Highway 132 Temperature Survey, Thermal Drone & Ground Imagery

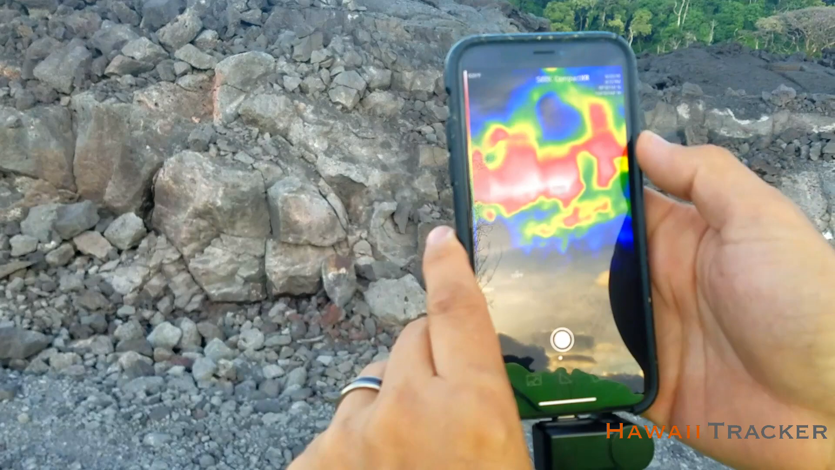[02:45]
If we look below on the ground, it's 104,
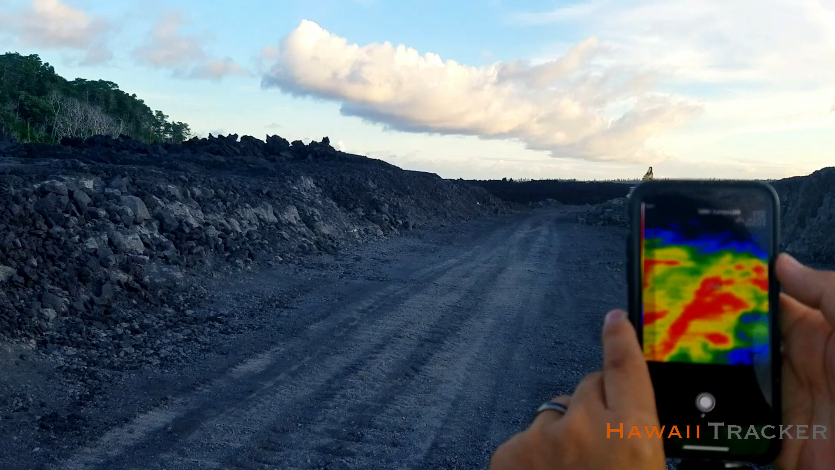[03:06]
And there's a far bank, once again, coming around at 130.
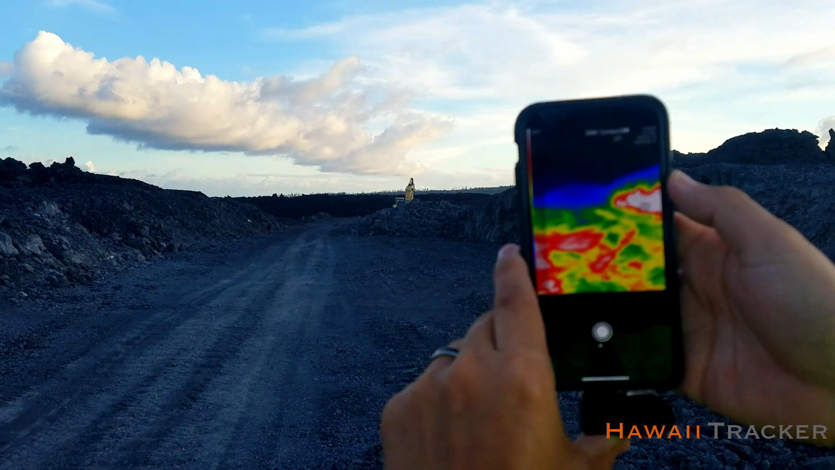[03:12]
140. So yeah, that's the exposed edge over there of the lava channel. And the wall out they've cut into the lava channel.
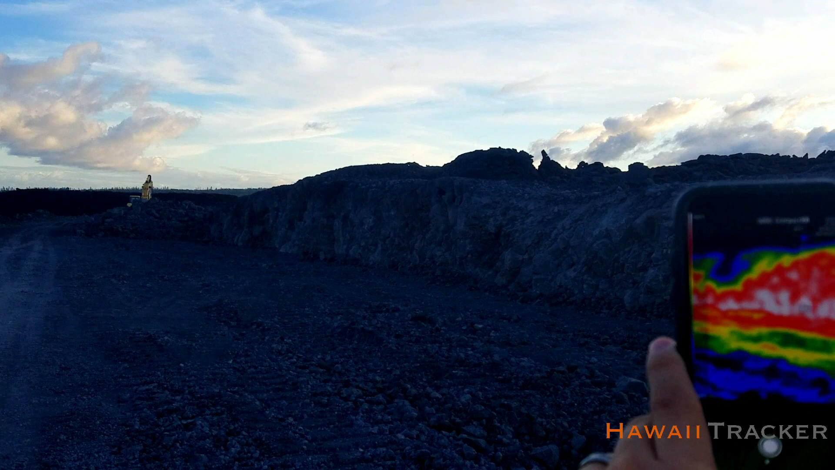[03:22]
Coming back over here to this fat part of the channel wall, it's 170. The top part over there gets as high as 270.
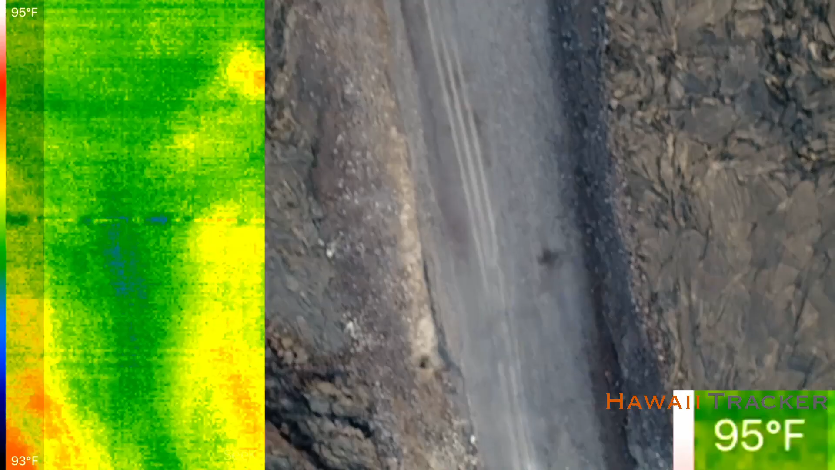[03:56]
On screen: scale top 95°F, scale bottom 93°F
But that heat then soon dissipates as soon as you're outside of the crack.
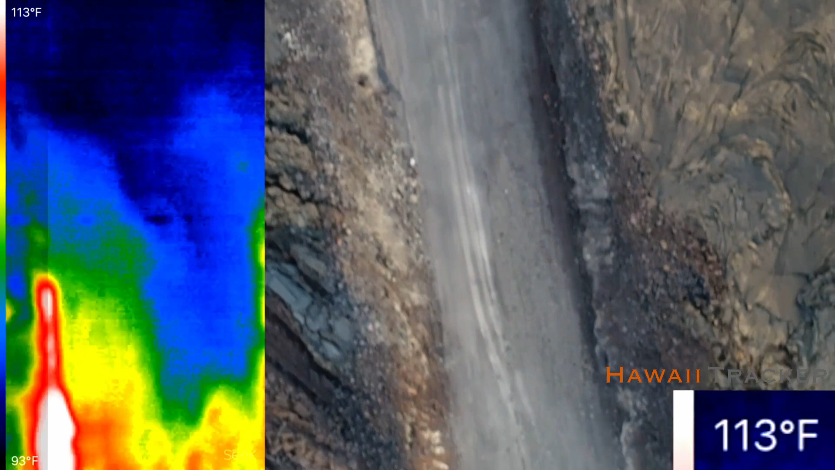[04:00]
On screen: scale top 113°F, scale bottom 93°F
The one spot on the surface is still too hot for asphalt.
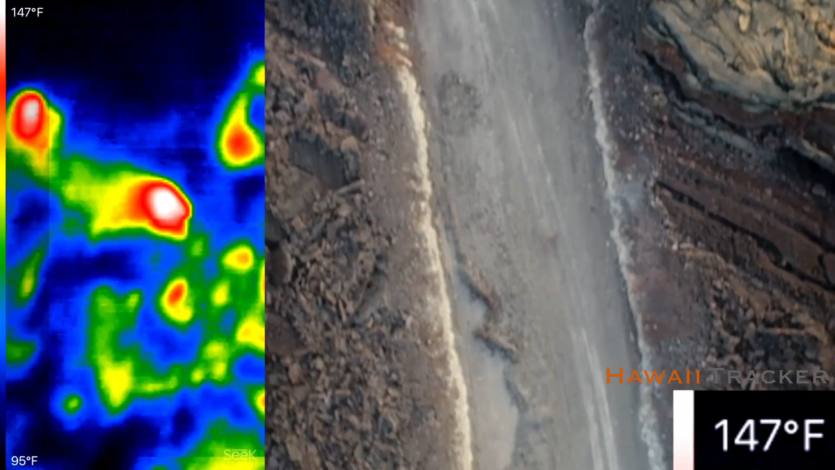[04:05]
On screen: scale top 147°F, scale bottom 95°F
But it's really a localized spot on the edge of the roadway itself.
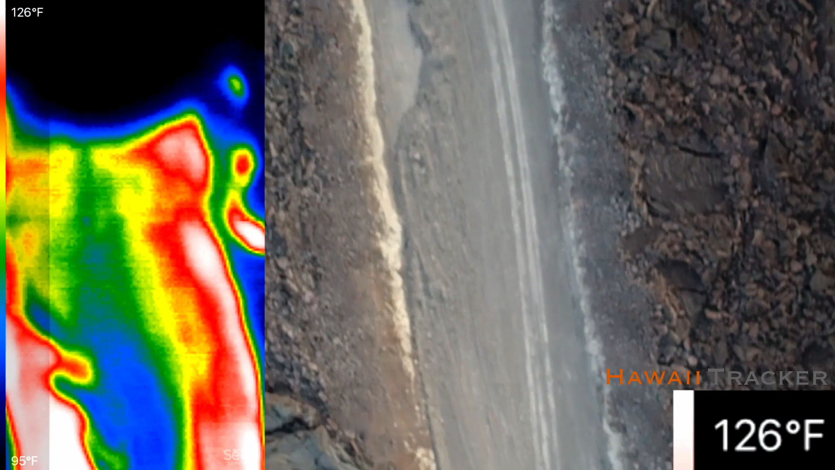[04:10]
On screen: scale top 126°F, scale bottom 95°F
On this drone-mounted thermal imagery, you can see the white spots are the hot edges of the road.
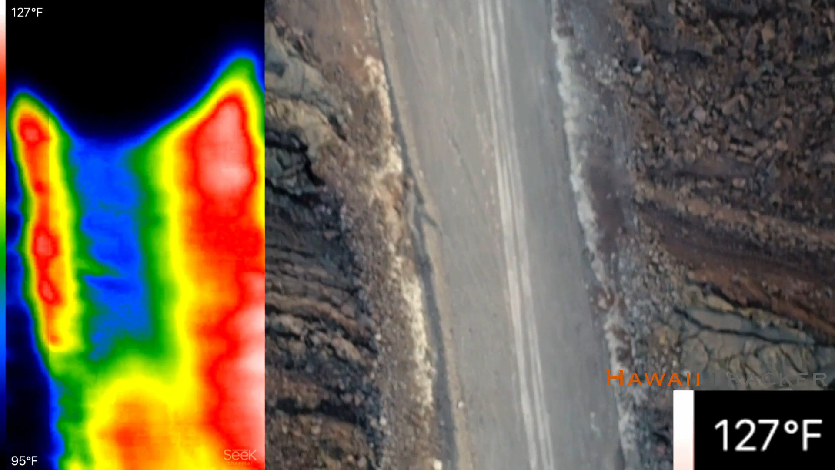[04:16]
On screen: scale top 127°F, scale bottom 95°F
And the center spots are a little bit cooler. You can really see how the heat's concentrating on the edges.
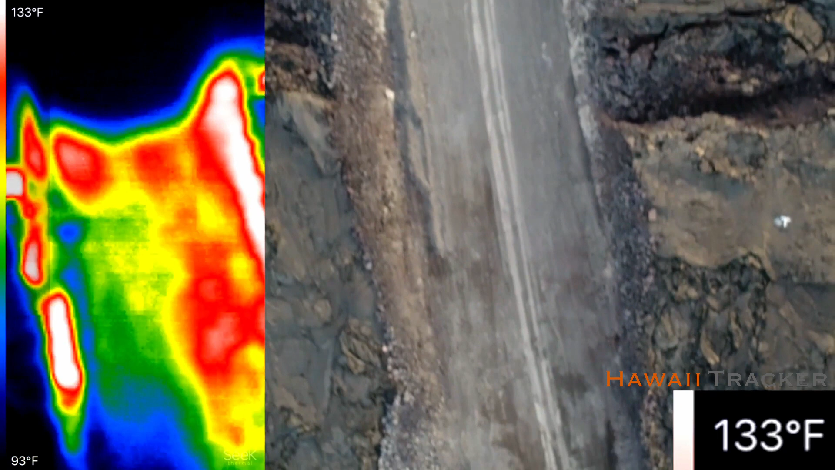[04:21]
On screen: scale top 133°F, scale bottom 93°F
This is really a minimum temperature since the drone is looking across some distance of air to get these readings.
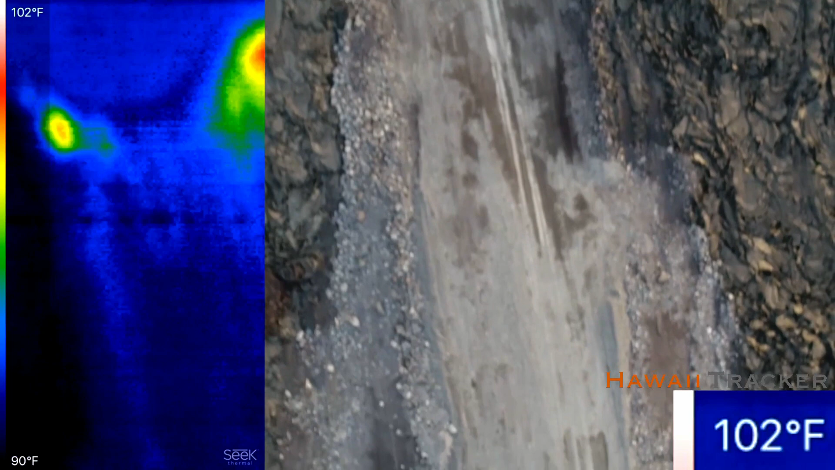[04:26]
On screen: scale top 102°F, scale bottom 90°F
The beginning part of the video shows hotter temperatures as we fly over the lava channel.
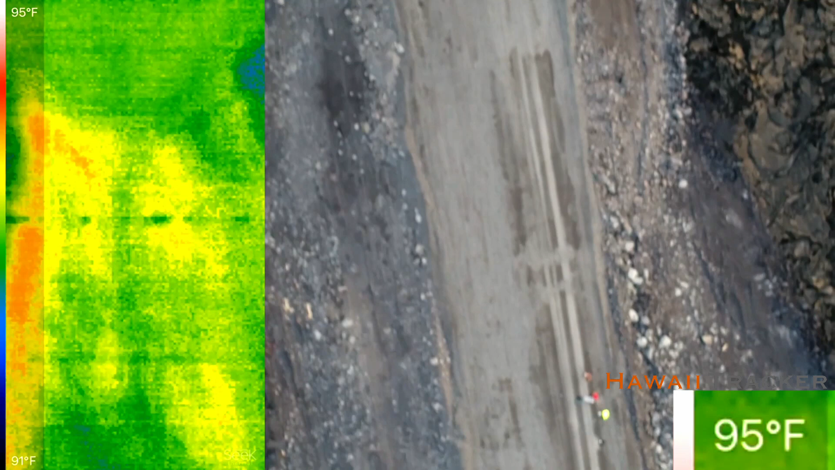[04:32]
On screen: scale top 95°F, scale bottom 91°F
While the later part of the video shows cooler temperatures around 95 degrees Fahrenheit as we fly over fill material in an old little valley.